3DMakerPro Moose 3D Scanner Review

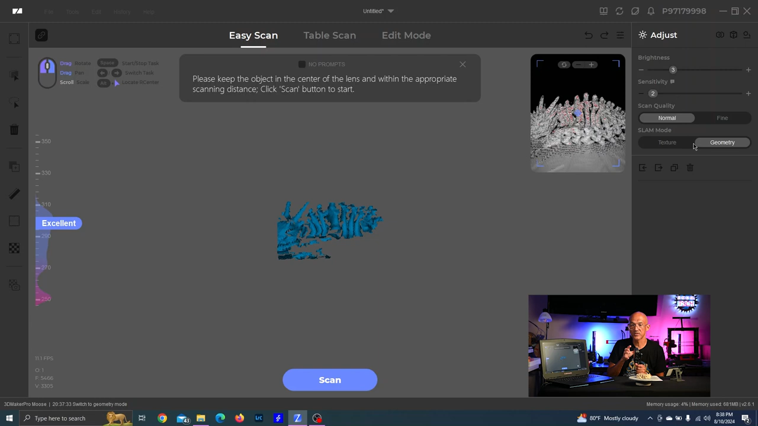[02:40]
So if I wanted to do a, we're going to take a look at the one of the first mode here, which is easy scan, and that's where I would do the scanning myself. And what I mean by that is I'm responsible for the motion of the scanner so that it can capture different angles of the object that I'm trying to scan. If I just want to get the geometry of the object, then I choose the geometry mode.
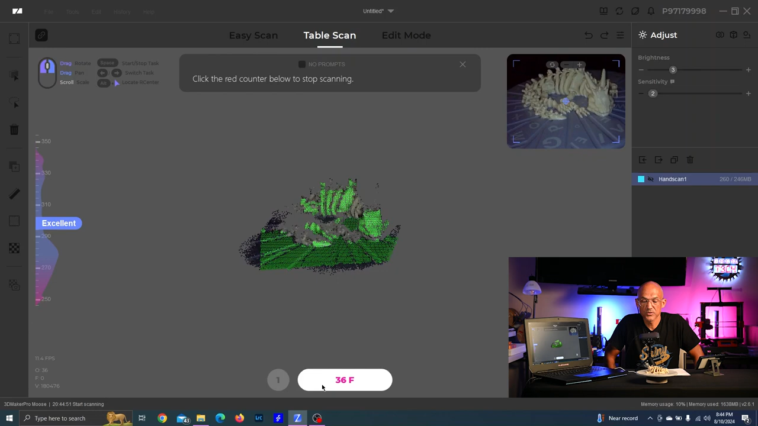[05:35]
It's going to basically do one rotation or thereabouts, and it will scan as much data as it can in that rotation.
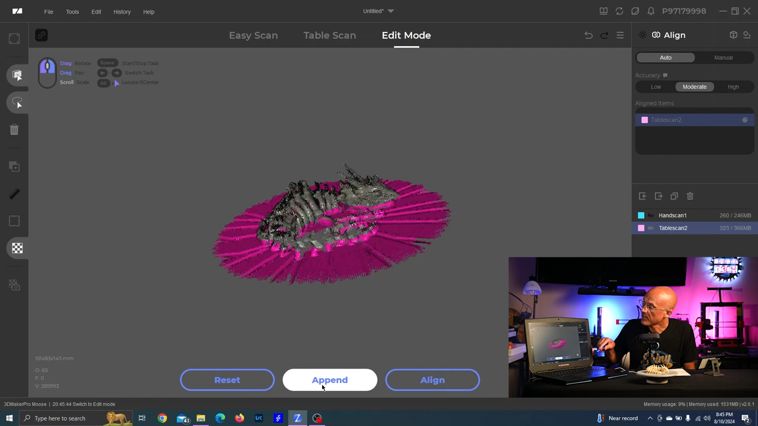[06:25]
Now, if this model weren't floppy, I could put it back onto the turntable and get multiple sides.
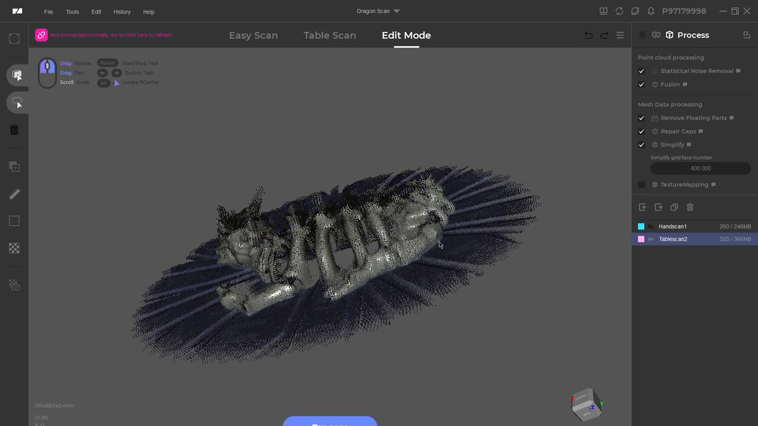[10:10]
So it has tried to automatically select the table based on that initial scan. Now, fortunately, I can clear this selection because you can see that it selected a lot of the skeleton as well. I can clear that selection. I can reselect here and then choose a plane.
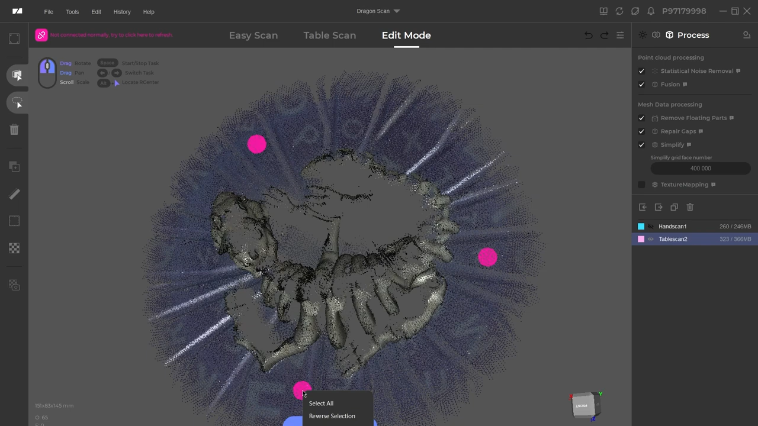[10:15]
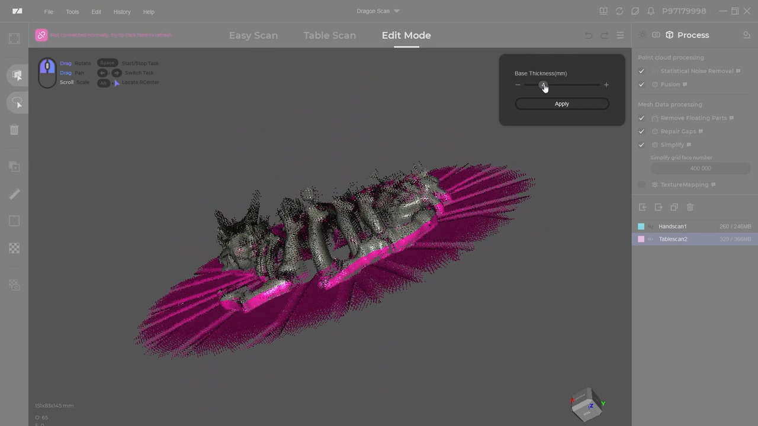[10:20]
My gripe is that this base thickness, so I can only go down to 1 millimeter.
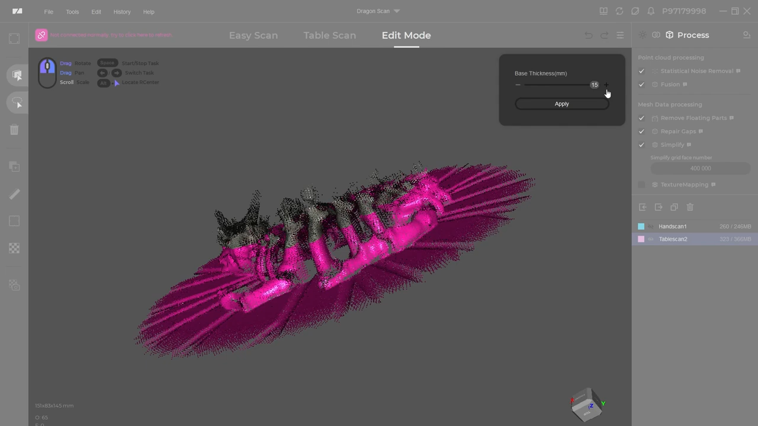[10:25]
I can go up to 15, but I can only go down to 1. So a scanner that has, you know, such fine resolution,
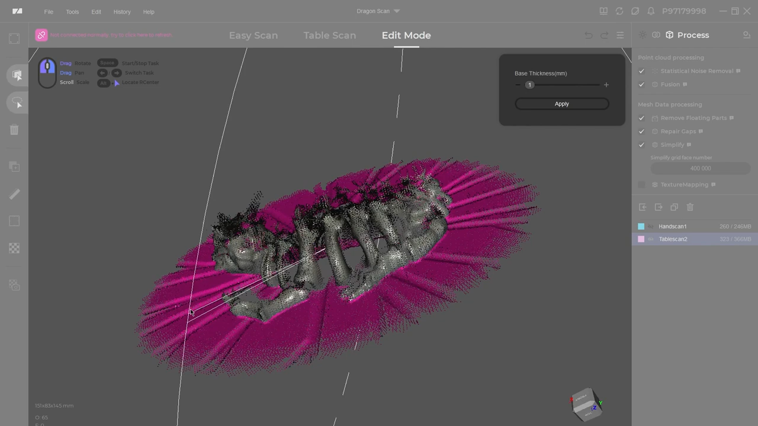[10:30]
I would like to be able to, you can enter a value in here, but why can't I enter 0.1 millimeter or half a millimeter or something like that?
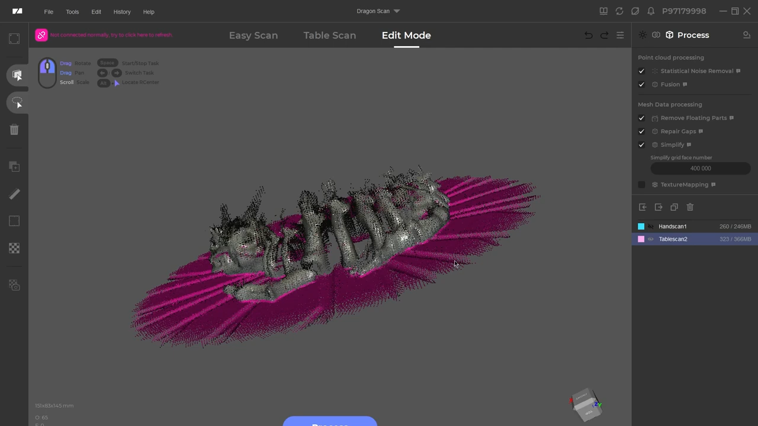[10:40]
Because once I make this selection and then I can delete this data, but I don't want to delete too much of my model.
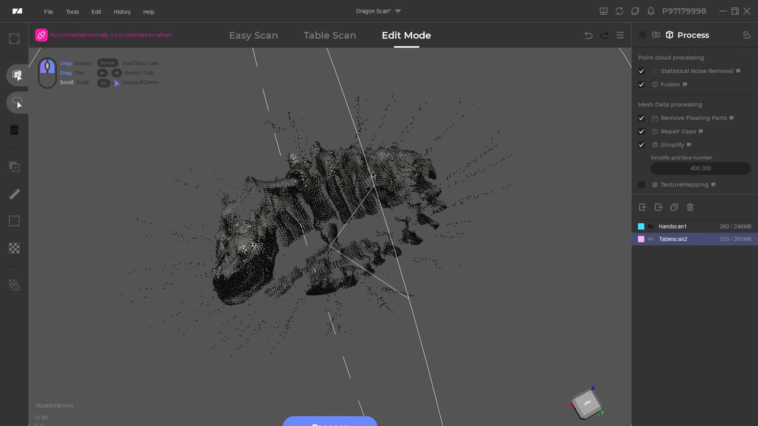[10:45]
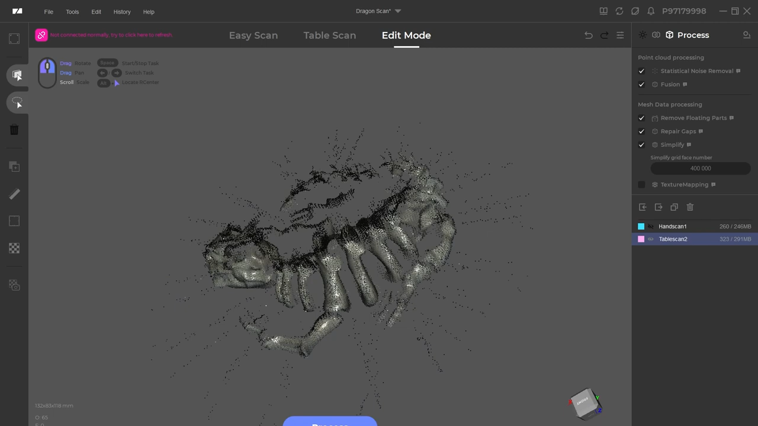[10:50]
The next software improvement I think could be made is this repair gaps feature. Right now, it's either on or off, so it's all or nothing.
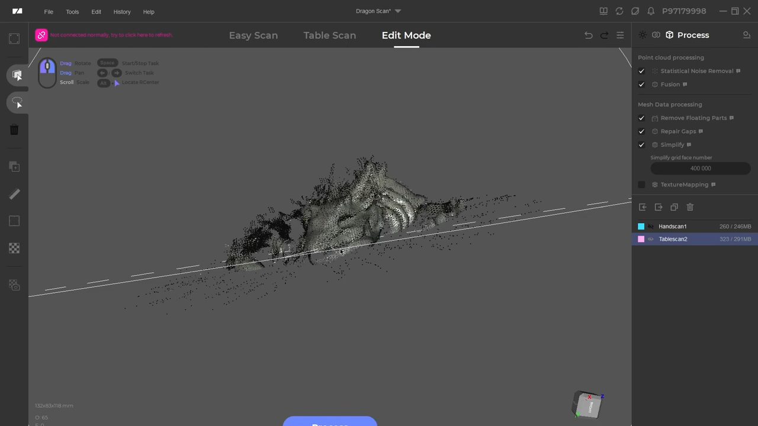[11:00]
This is not a great scan, but suppose there was just one area that I missed or something, or that maybe it was an eye socket and it was intended to have a hole there and I wanted to maintain that.
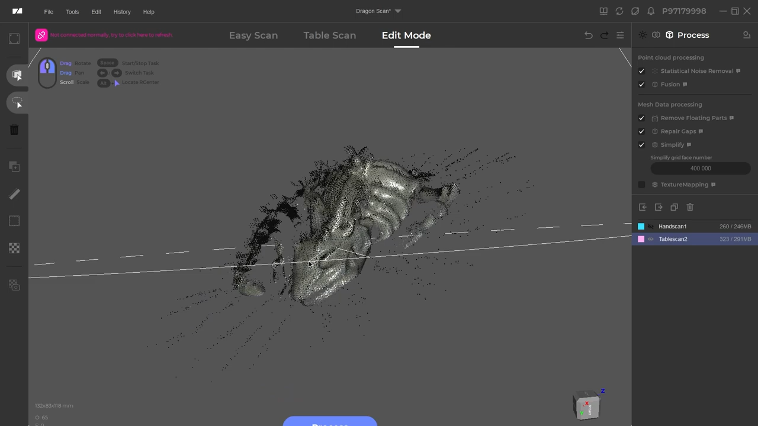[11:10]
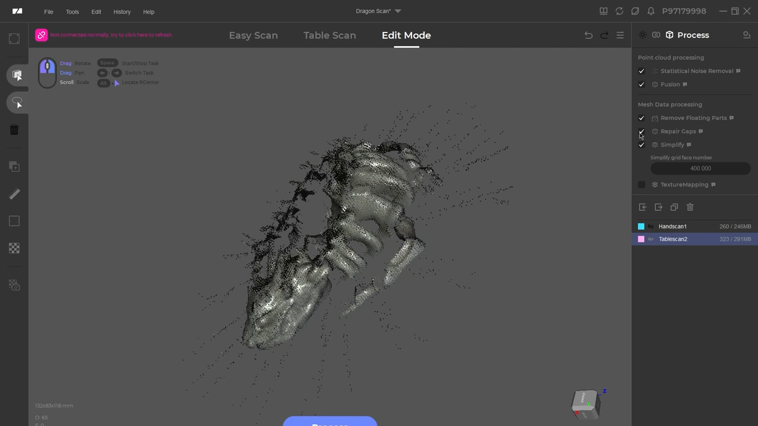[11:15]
Well, as this feature stands, if I have this on, it's going to just try and fill every hole and make a watertight model.
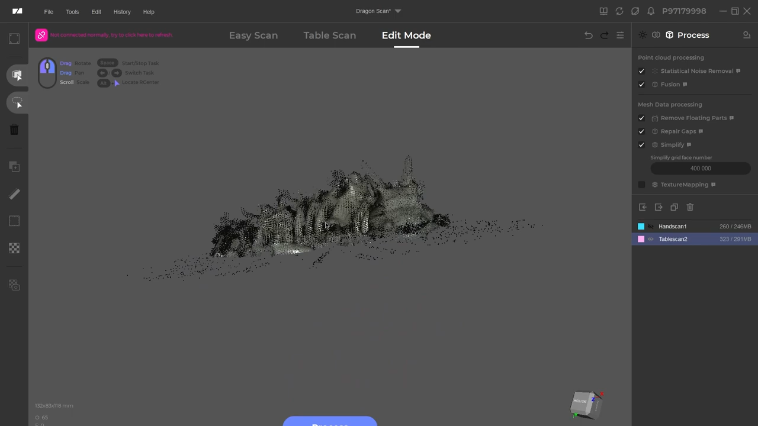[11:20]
I don't get to choose anything as far as how that's done.
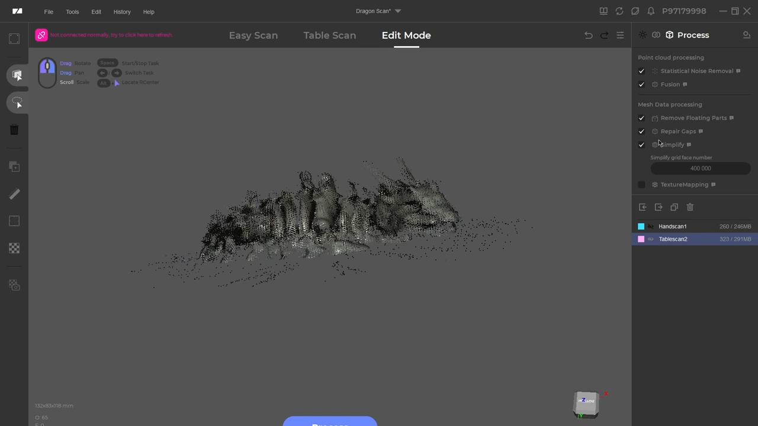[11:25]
So I think that is an improvement that could be made in software. My final gripe with the software is basically just the navigation or lack of understanding of how the navigation works.